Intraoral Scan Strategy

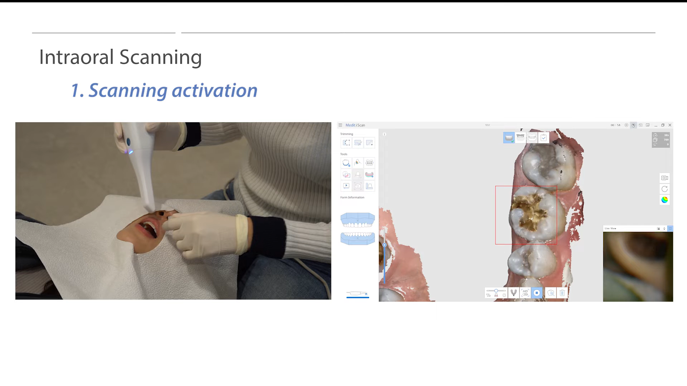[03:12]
This might result in the software creating unwanted noise and users may have difficulty following the scan strategy. Please place the scanner on the occlusal surface area before pressing the button to start the scanning process.
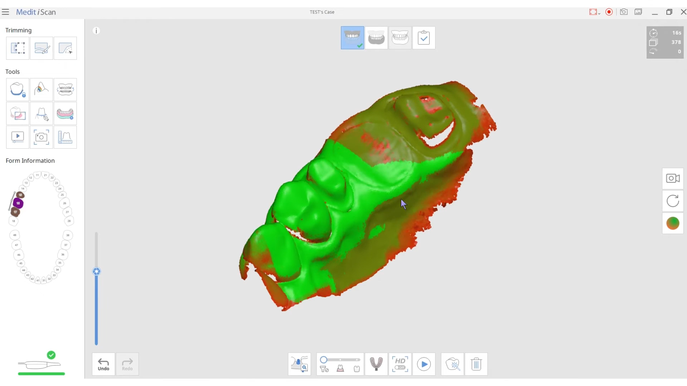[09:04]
Capturing data from only one angle will result in red or dark green data. When users scan from various angles such as the buccal and lingual surface, the scanned area will turn bright green.
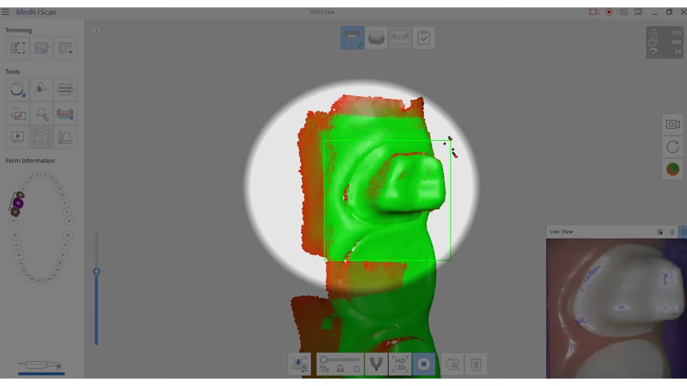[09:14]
The brighter the green, the more reliable the scan data is and the data can be confidently sent to the laboratory.
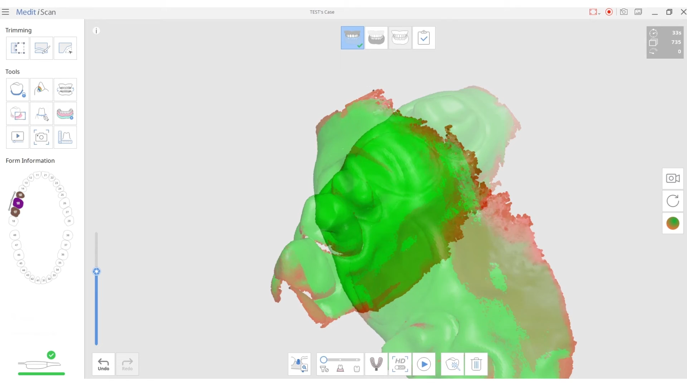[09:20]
Red means that the scan data is insufficient and requires additional scanning.
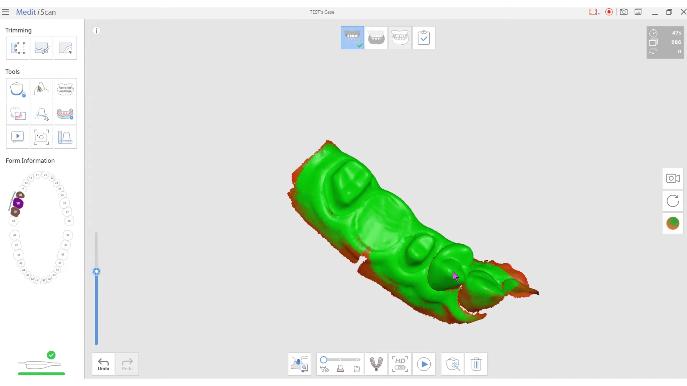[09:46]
Critical areas such as abutments, margin lines, and contacts must display the light green color when scanning.